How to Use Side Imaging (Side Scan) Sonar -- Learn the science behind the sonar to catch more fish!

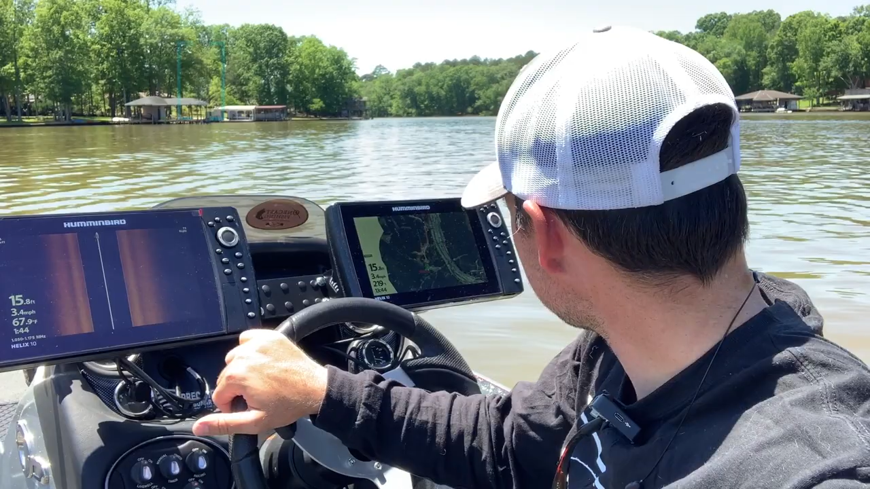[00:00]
Hey, what's going on YouTube? Welcome back to the channel. Welcome back to OneCastFishing. It's your host, Ben. I'm coming back at you today with another sonar video, and today's sonar video is about side imaging. I've got my side imaging up here. I'm going down this creek channel, and I'm scanning off to the left of my right of my boat looking for brush piles, rock piles, structure, drop-offs, because that's what side imaging is really good for. It's really good to be able to see the structure a lot more of the water column without having to go directly over it.
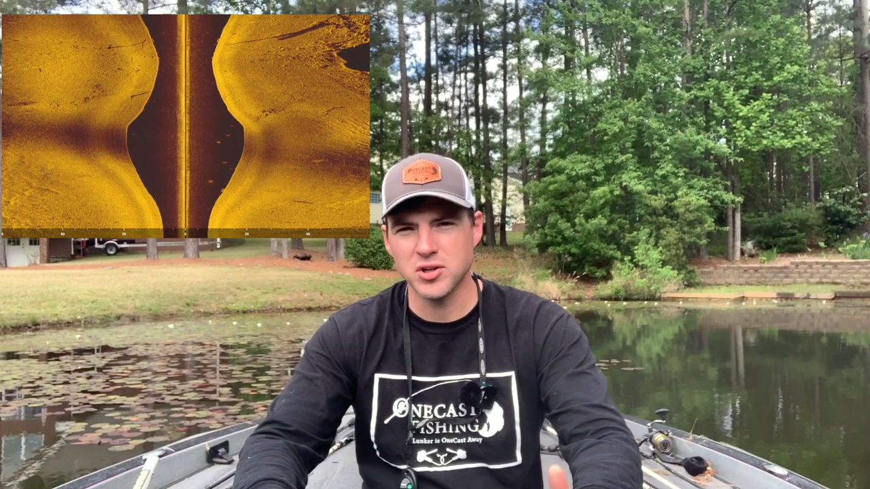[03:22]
brush piles, schools of fish. It's pretty awesome technology. And again, it's because side imaging is using extremely high frequencies. When it first came out, you're using 455 kilohertz, then 800 kilohertz. My hummingbirds, I think, use 1.2 megahertz, right? The mega imaging. I think Garmin with the ultra high depth has gotten to that as well.
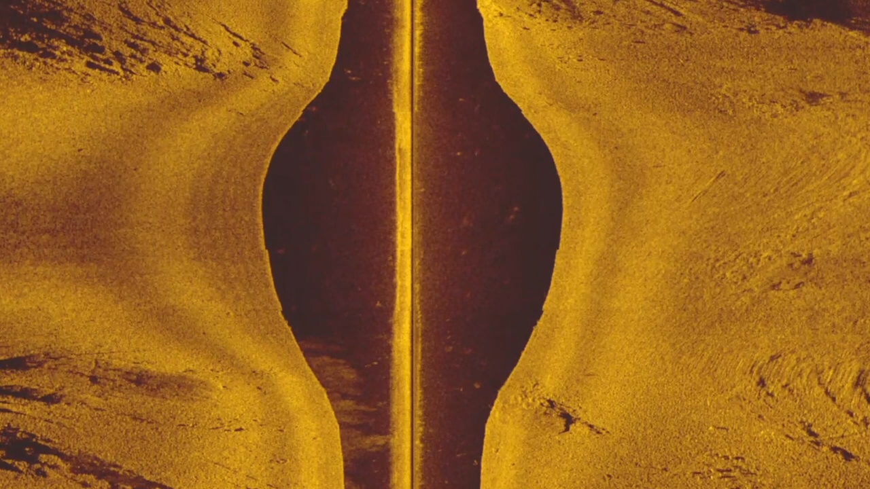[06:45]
It may be real bright and then dark.
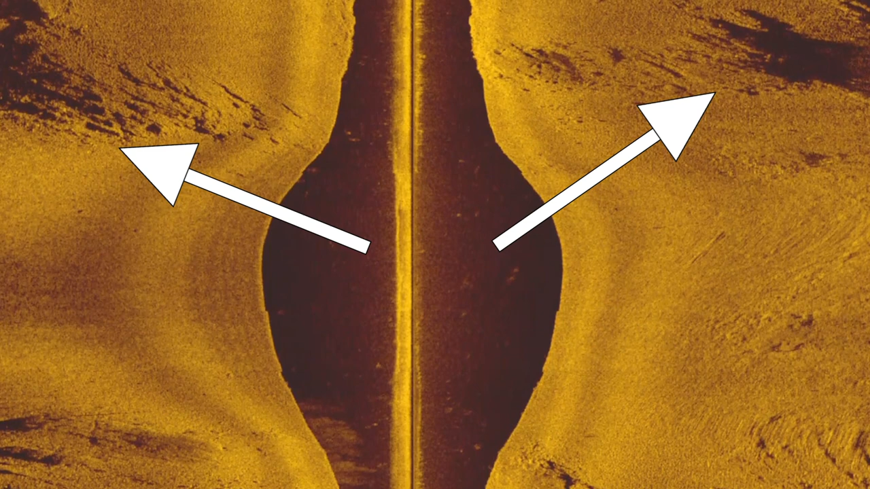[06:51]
And there's a reason for that. The signal is coming out of the transducer. It hits an object, a rock, a brush pile, or even a ledge for that matter.